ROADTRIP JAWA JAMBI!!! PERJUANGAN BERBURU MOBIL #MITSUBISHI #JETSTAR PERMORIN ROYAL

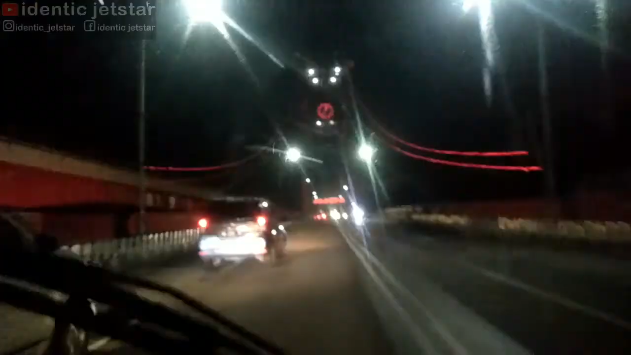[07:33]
Nah ini jembatan Ampera Wong, kamu pasti kepingin kesini Wong, jembatan Ampera Wong Palembang nyom bebera biri main lebih pisan gini.